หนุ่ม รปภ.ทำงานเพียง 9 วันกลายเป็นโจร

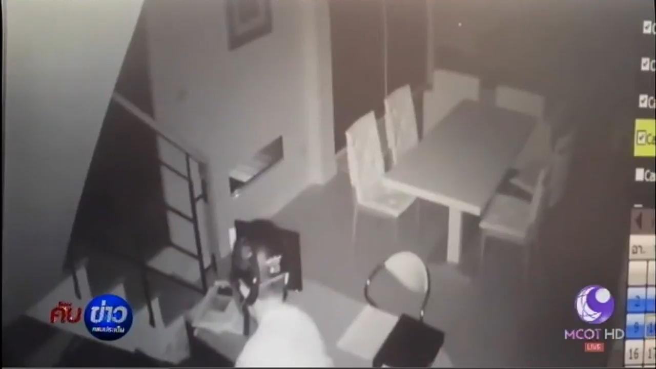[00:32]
ใส่หมวกกันนốc ปิด หน้าปิด ตามาแล้วก็ลากกว้อี้มาเห็นว่ามีกล้องวงจรปิด ถ้าอย่างงั้นปริ่นปริ่น เอาว получитсяมาต่อหน่อยปรี่
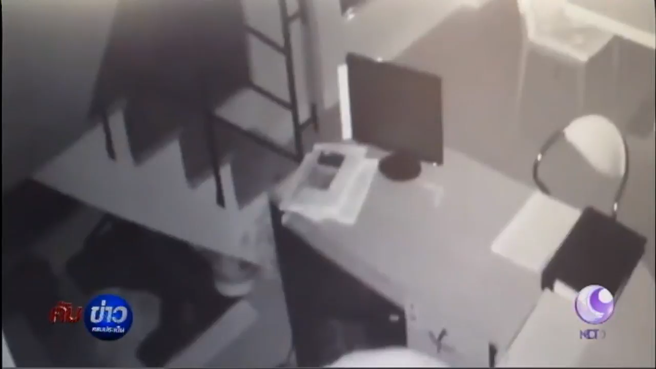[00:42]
นแล้วไงต่อและก็ HAN กล้องวงจรปิดทำงานเป็น 所以 ปรับ不是 7
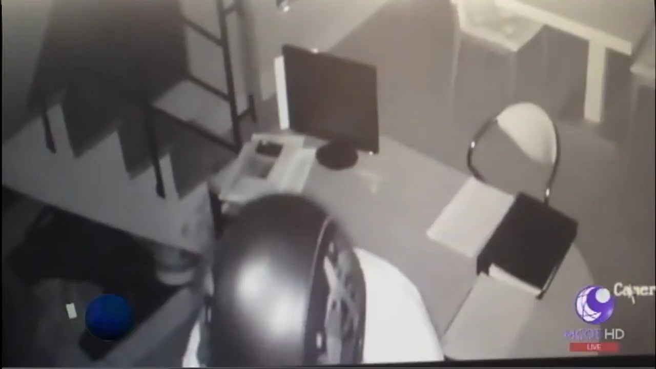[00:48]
วัน แล้วรู้ Slack จุดไหนมี จุดไหนไม่มีอันเลื่อนตัวนึงไปแต่ว่าอีกตัวนึง
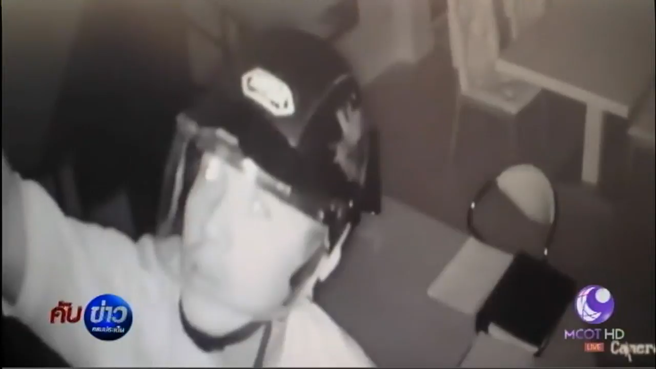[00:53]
มันไม่มีไฟแฟงสถαν Hariว่ากล้องทำงانอยู่เพราะฉะนั้น เป็น ๆ ครับถ til หน้าเข้าไปเต็ม ๆ เลยคือเอือมือมาดันตัวนึงแต่อีกตัวนึง จับหน้าได้เต็ม ๆเพราะฉะนั้น เรียนพระสัตว์เขารู้ว่าคนนี้เป็นใครใช่ค่ะ โพสต์คลิป เลยนะคะตามหาประกาศจับ ตามหาตัวคนร้าย งัดออฟฟิสขโมยความตั้งโต๊ะไป 1 ชุดรู้ชื่อเลยนี่ โปสต